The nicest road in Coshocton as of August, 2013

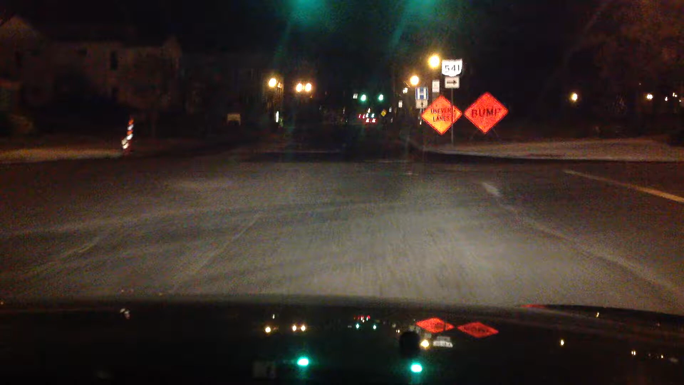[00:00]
I just have to say, this is the officially the nicest road in Coshocton County now. Freshly paved. Chestnut Street. Enjoy.
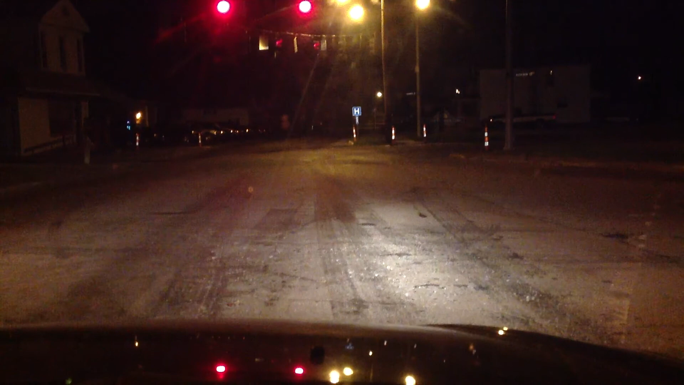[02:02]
From the five-way light all the way down to 3rd Street. Good night.